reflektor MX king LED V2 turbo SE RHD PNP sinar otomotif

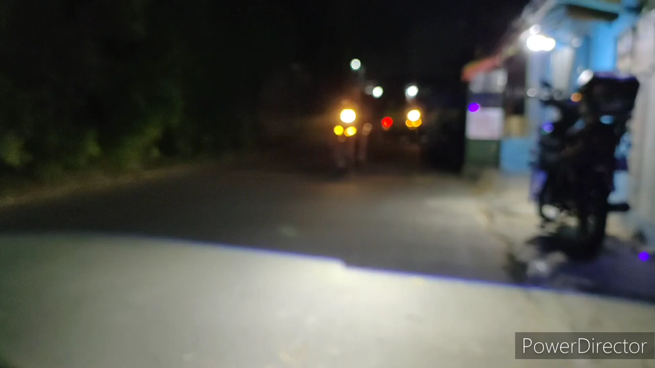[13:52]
Bikin kagok cahayanya. Oke, ini dia sahabat-sahabat ya, turbo SE posisi petang. Ini juga masih ada lampu-lampu ya, cahaya dekat RHD. Untuk saat ini RHD flat ada, tapi silahkan request ya. Kalau flat itu tanpa ada tanjakan di sini, lurus saja dari kanan kiri itu flat. Saat ini ada, selalu ditanyakan karena stok tidak terikat ya, karena barang keluar terus. Untuk di lokasi juga kita kan memang ada tempat fisik gitu ya.